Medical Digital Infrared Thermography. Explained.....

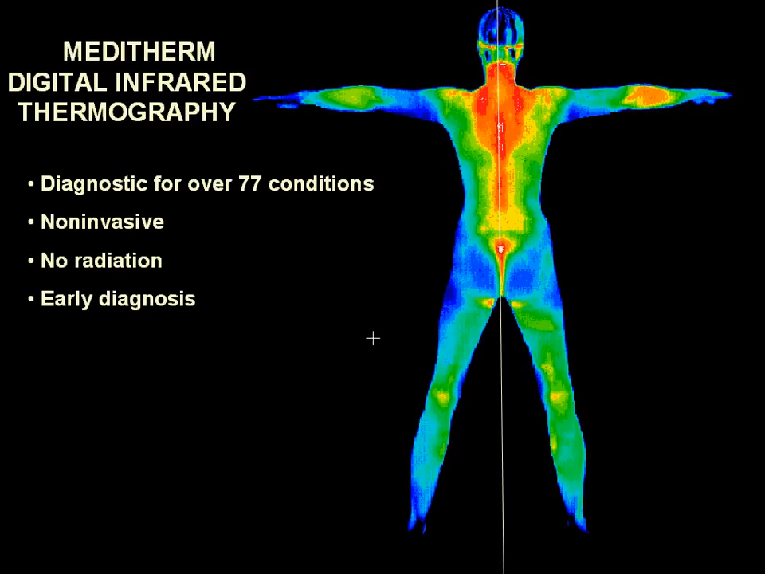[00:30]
is a highly sensitive and totally noninvasive clinical imaging procedure for objectively detecting and monitoring many injuries and conditions in the human body. Because the human body is thermally symmetrical, we can use comparative views left to right to detect physiological dysfunction. Clinical thermography is just a simple test of physiology that relies on the sympathetic nervous system control of skin blood vessels and the ability of the sympathetic system to respond and react to pathology anywhere in the body. It is controlled by the central nervous system and pathology is seen along strips of skin called thermotomes.
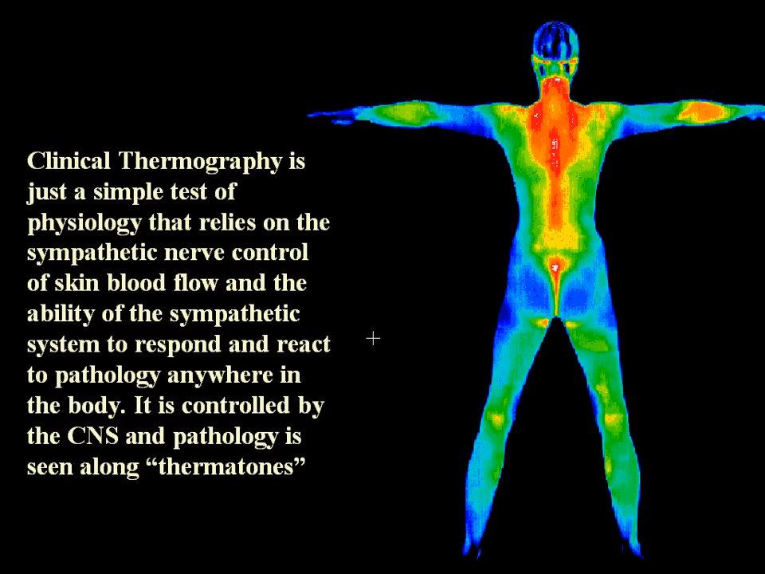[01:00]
Digital thermography of the breast takes only five minutes and is a valuable tool for alerting your doctor to changing conditions in your breast way before it becomes apparent on physical exam or mammogram. Notice the symmetrical colors in these breast images.
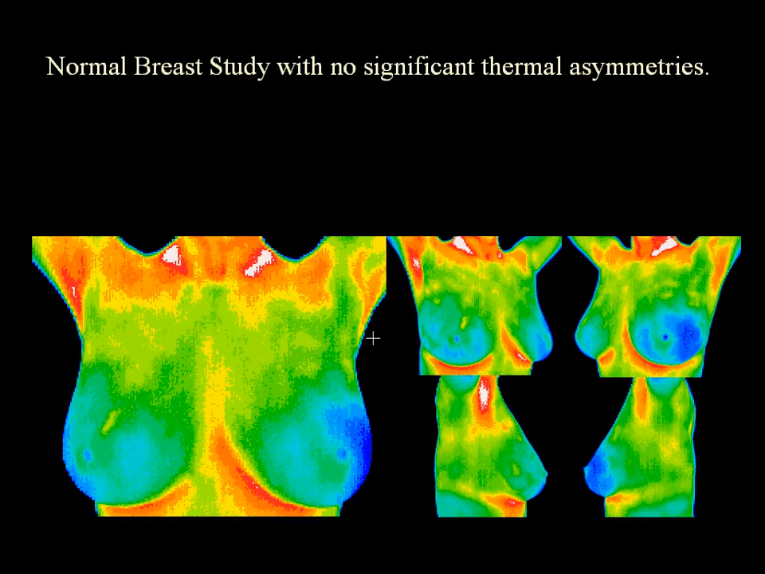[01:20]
This slide illustrates the time it takes active cancer cells to double in a patient under 50. Notice that the cancer may be present for eight years before a mammogram detects it. Thermography allows visualization of changes much sooner. Notice that at two years,
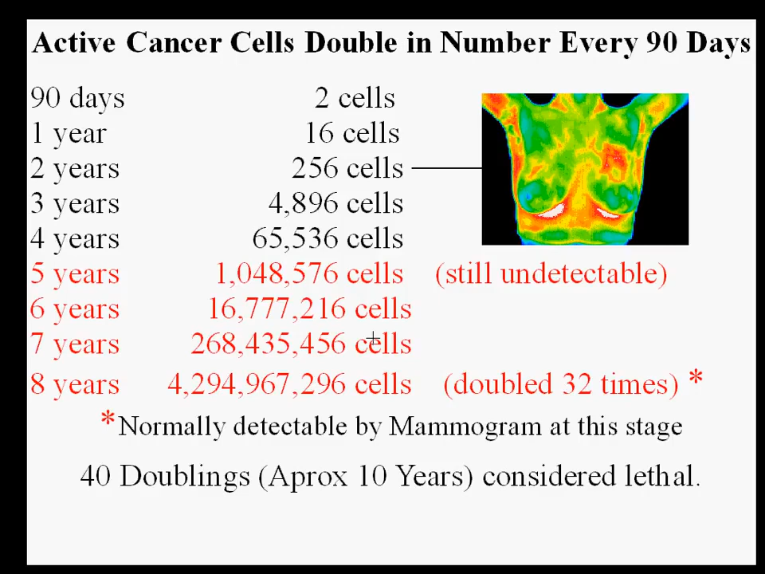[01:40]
the breast changes on the left can already be seen in this image.
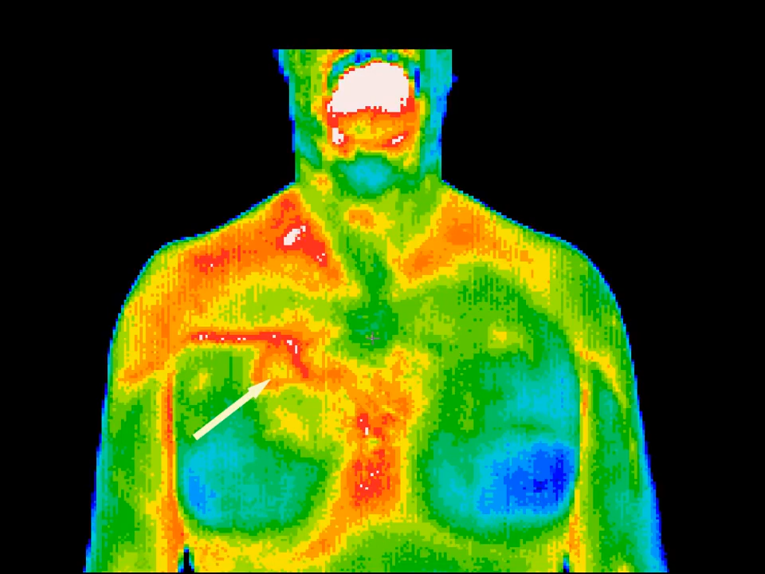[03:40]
plexus and there is also drainage toward the sternum that extends to below the left breast. metastasis. Metastasis were later found in other organs and this patient did not do well. The skin as an organ has specific regions called thermotones that through the autonomic nervous system relate to every internal organ and structure. This patient has a hypothermic asymmetry over the left lower chest and has coronary artery disease. The decreased blood flow to the heart is reflected on this picture as the blue circle.
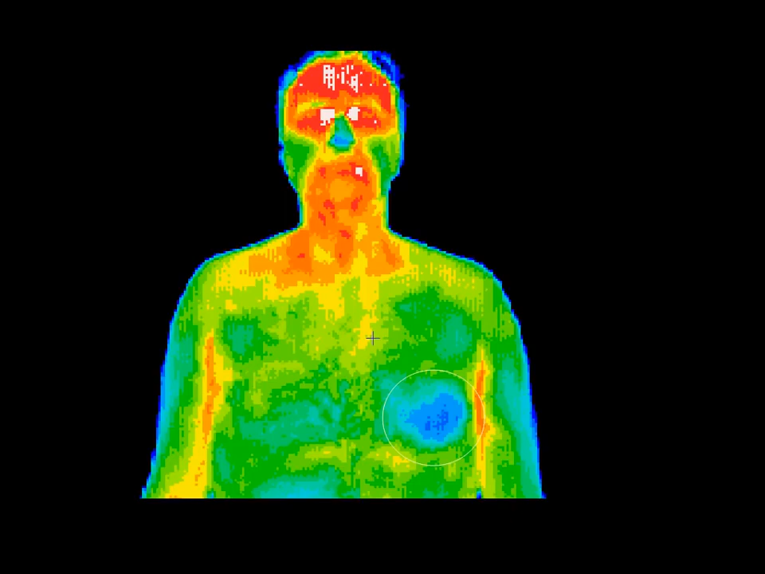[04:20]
He also has an abscess of the left fourth tooth as evidenced by the red and white inflammation around his mouth. This patient presented with low back pain but there were no thermal findings in the back. However the abdomen showed a well-defined area of inflammation over the right kidney thermotone which could refer pain to the back.
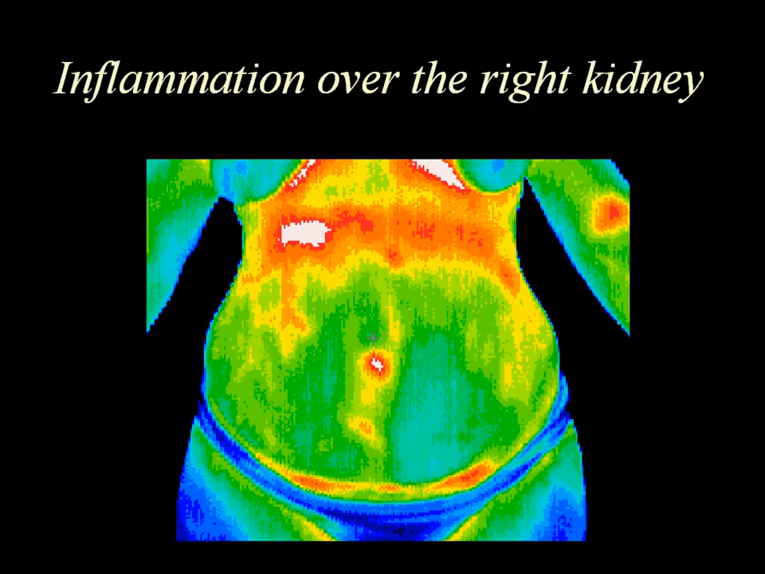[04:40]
Subsequent testing confirmed a kidney infection. The primary finding in this image is the local area of hyperthermia over the hepatic flexure of the colon. Diverticulitis was diagnosed after clinical correlation with thermographic findings.
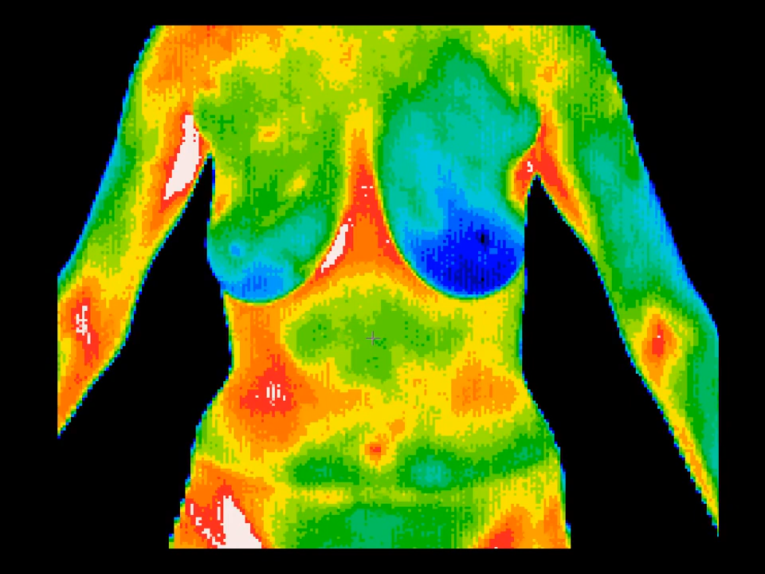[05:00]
The anterior view of the upper legs shows a patient who has unexplained pain in the right leg for over a year. The thermogram shows a varicosity with a perforator that vascular surgeon was able to treat with minimal intervention due to the accuracy of the location. The image showing the vascular pattern in the right lateral leg was of a patient who had had a three-year history of pain in the mid-thigh and knee.
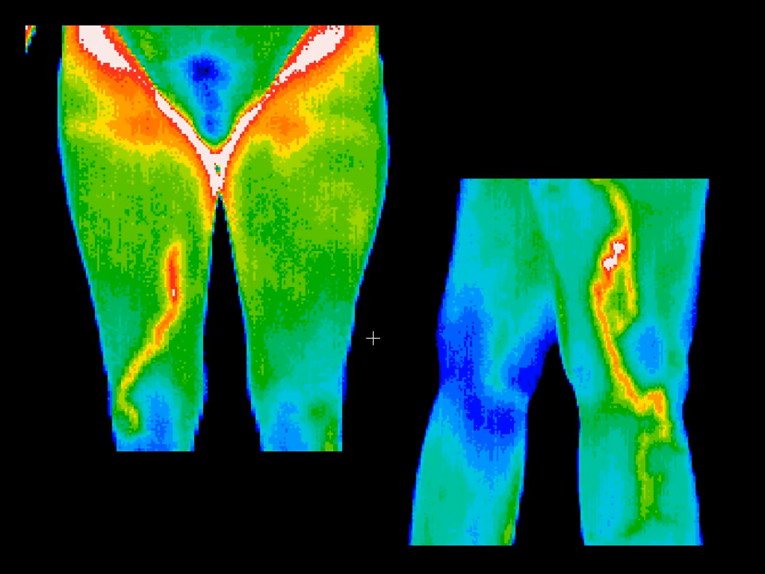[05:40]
Nerve conduction tests and a full range of anatomical imaging tests failed to find the cause for the pain. The thermographic study led to a confirmed diagnosis of phlebitis. Thermography uses the body's sympathetic nervous system control of skin blood flow as a window into the autonomic nervous system. A compromised immune function or autonomic neuropathy will always produce a distinct area of hypothermia over the T1, T2 region on the back.
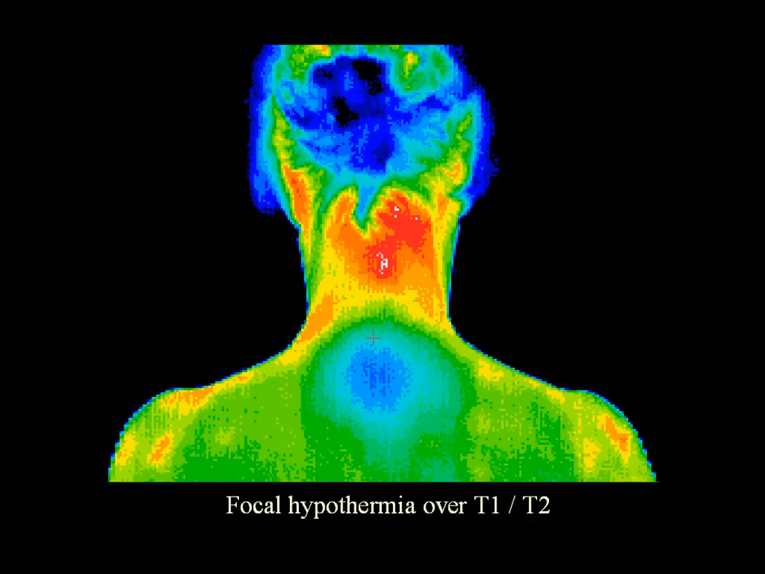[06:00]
It looks like a giant blue bullseye.
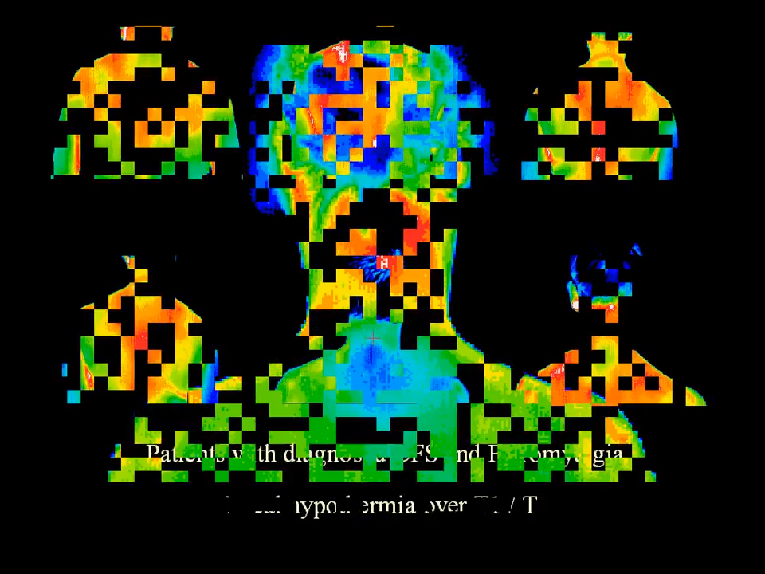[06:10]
One hundred percent of patients with positively diagnosed autoimmune related conditions exhibit local hypothermia over T1 and T2. These patients all suffer from chronic fatigue syndrome and fibromyalgia. The reliability of this phenomenon allows
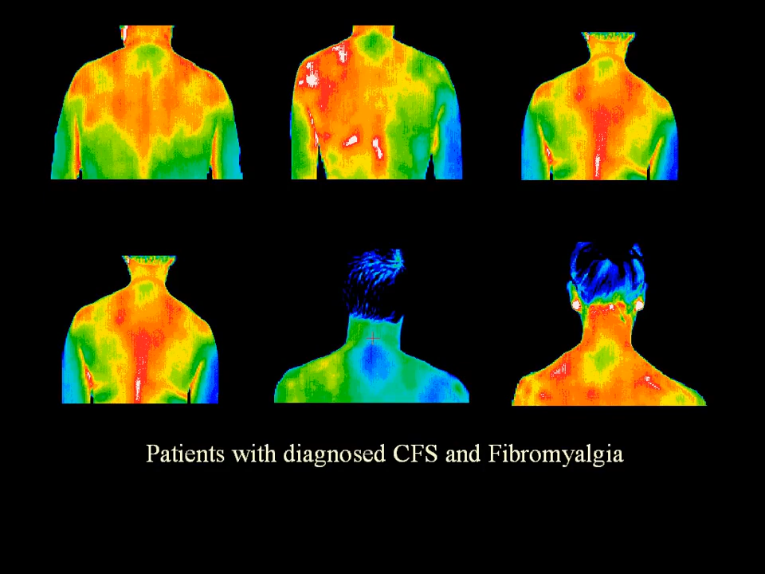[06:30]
us to monitor the response to treatment and rehabilitation over days, weeks, or months. This image shows hyperthermia over both lobes of the thyroid indicating thyroid dysfunction.
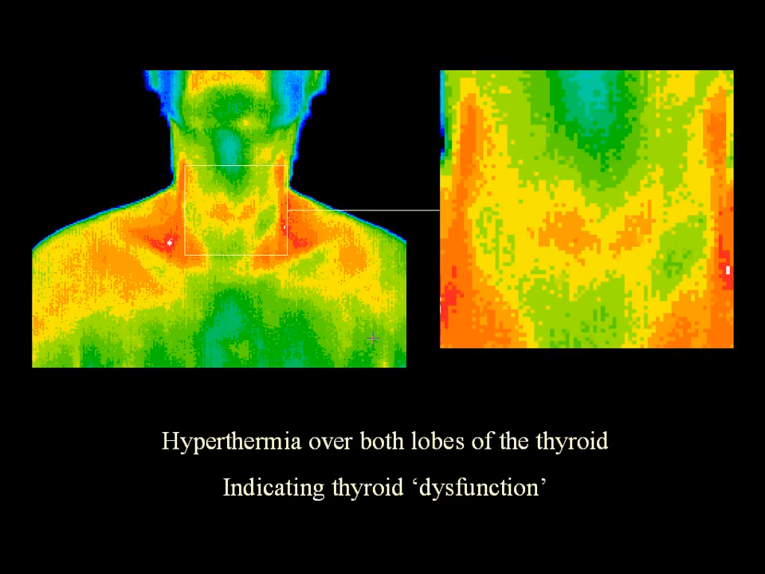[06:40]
This image shows the abdomen of a patient with hepatitis. The hepatic blood vessel, which normally closes after birth, has now reopened from the liver to the embolicus, that is the J in the middle of the lower part of the image.
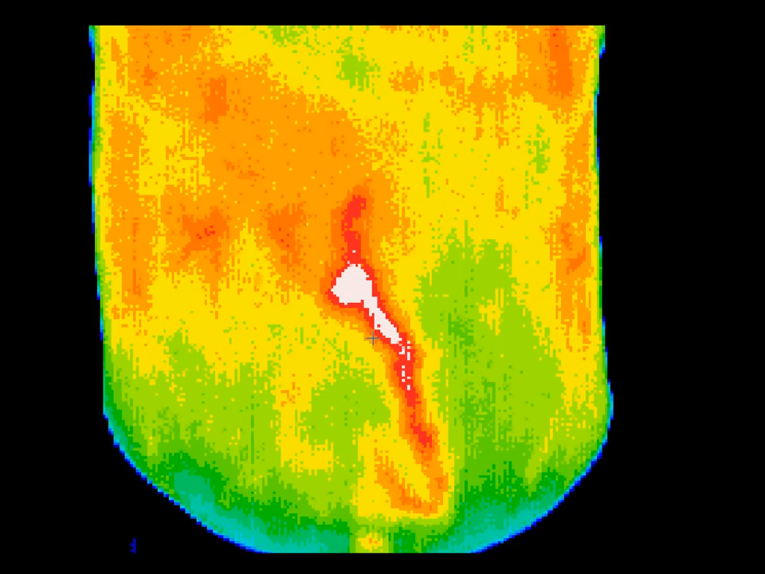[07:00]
Referred pain syndromes can be difficult to diagnose. This patient presented with nonspecific pain in the lower right arm, which had been investigated with a number of different modalities. Thermography showed the thermal asymmetries between the left and the right arm that led to the positive diagnosis.
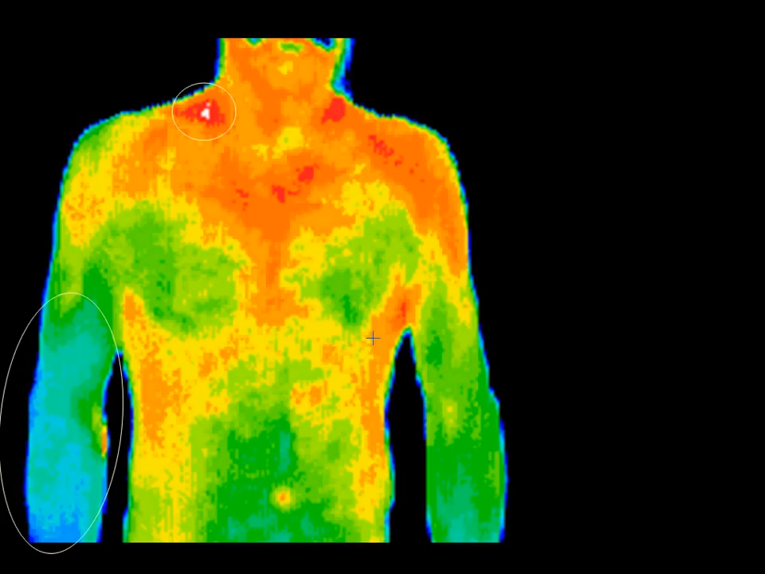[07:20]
When there is a brachial plexus entrapment or neuropathy, the sympathetic outflow is low and the colors are blue and green and much cooler than the opposite side, as seen in this picture. Also, there is inflammation up at the right neck area where the brachial plexus nerves are found.
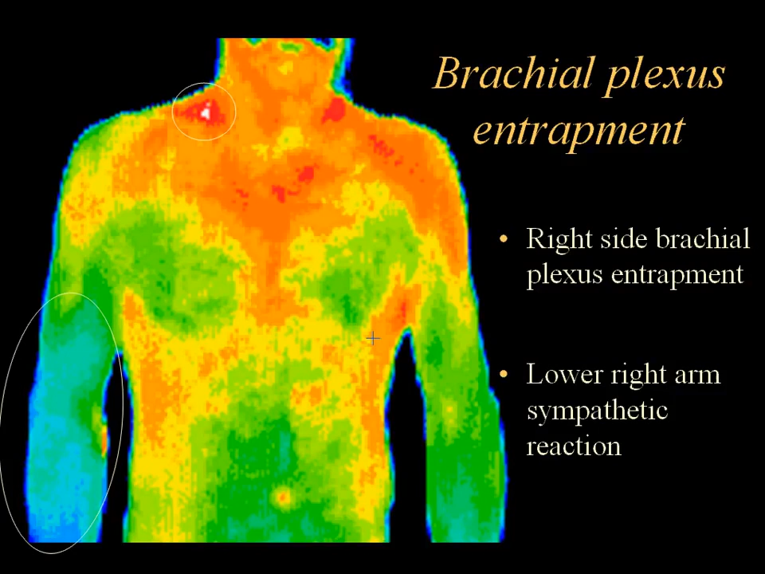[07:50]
In this image, a trigger point associated with a specific anatomical structure can be seen.
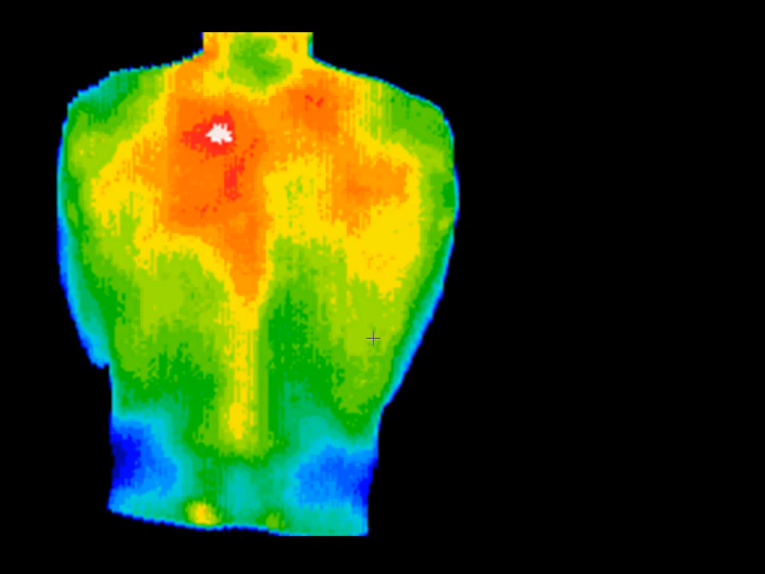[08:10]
This athlete had a history of a recurring pain and stiffness in his upper left shoulder. One treatment, guided by thermography, resolved the problem permanently
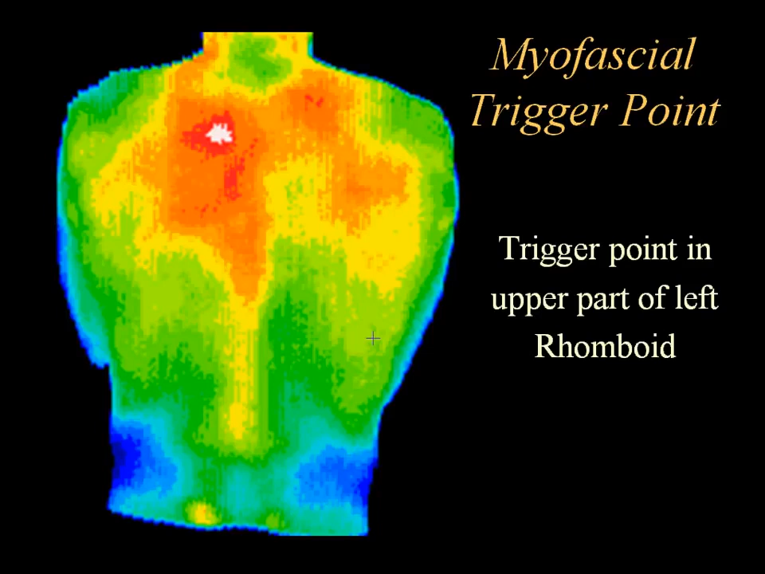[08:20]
by identifying the myofascial trigger point that was causing the problem in the upper part of the left rhomboid.
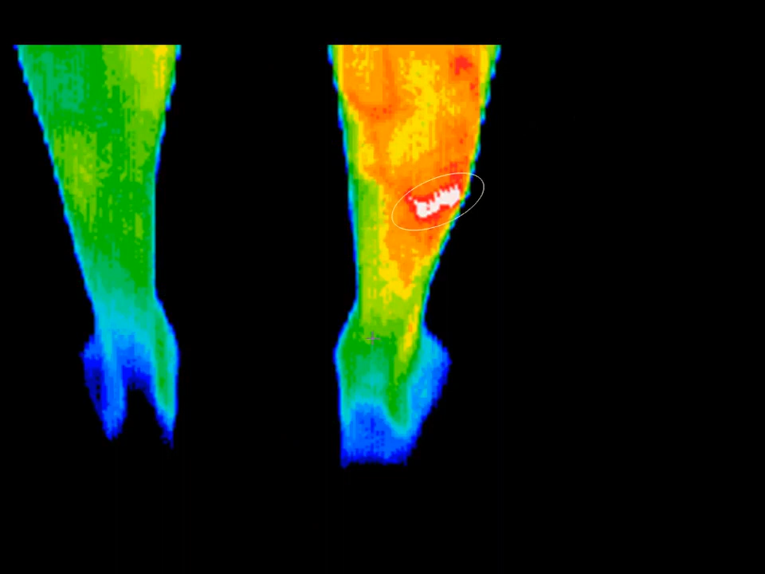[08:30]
In this athlete, x-rays showed no abnormality, but thermography correlated well with the patient's report of pain and provided justification for a more invasive bone scan,
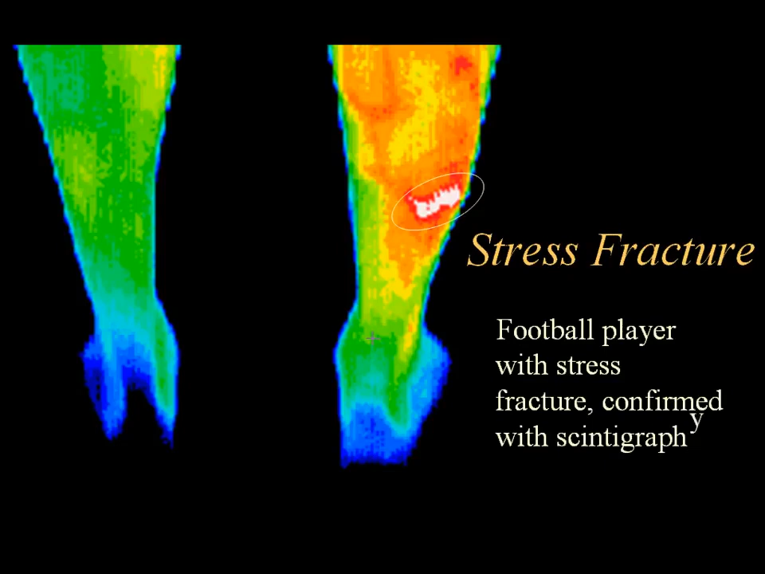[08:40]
which clearly showed a stress fracture in the exact location indicated by the thermogram. Although this hypothermic pattern resembles an S1 radiculopathy, it is a sympathetic reaction to the pain caused by a bony spur on the left heel. The hyperthermia in the right plantar foot is likely